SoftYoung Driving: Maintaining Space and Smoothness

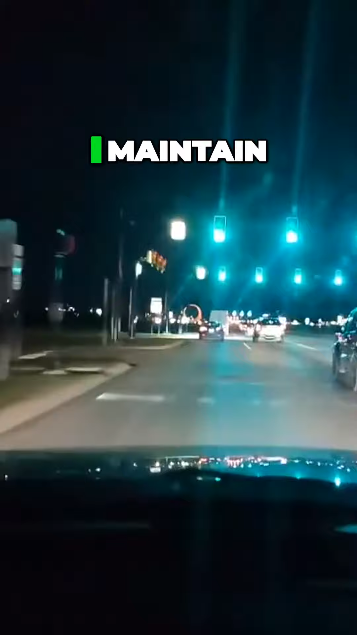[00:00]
I'm maintaining good speed and distance, taking my time,
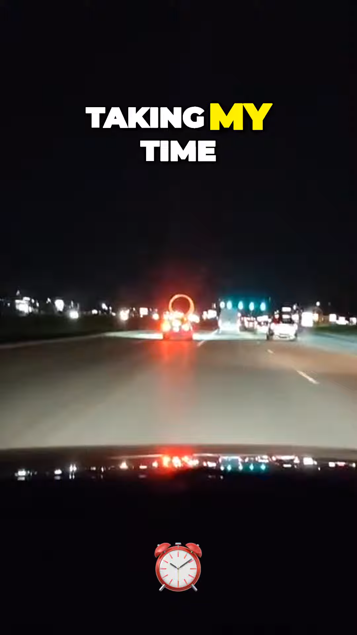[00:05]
being nice and smooth and deliberate.
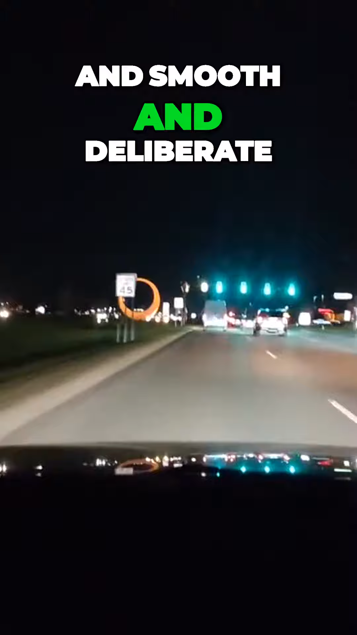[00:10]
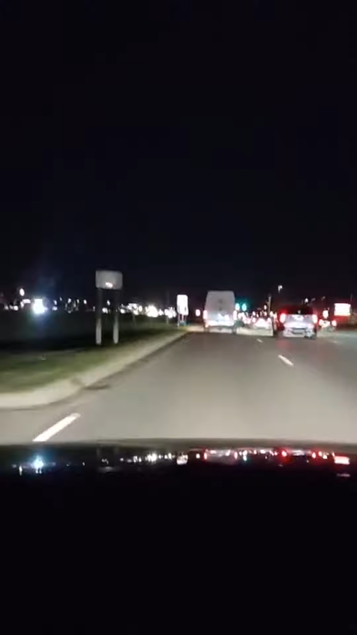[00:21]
If I get any closer to this truck, I'm going to lose my competitive advantage, so I want to keep my space.
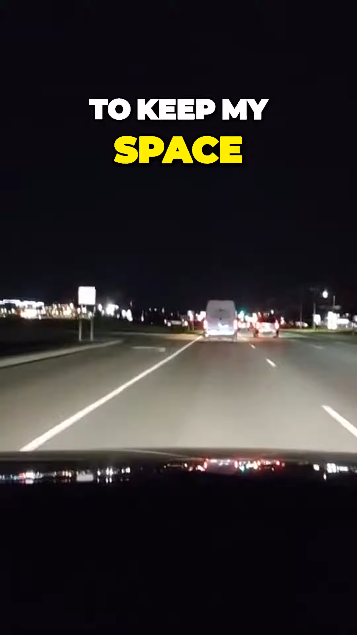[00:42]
You never want to change lanes through the middle of the intersection.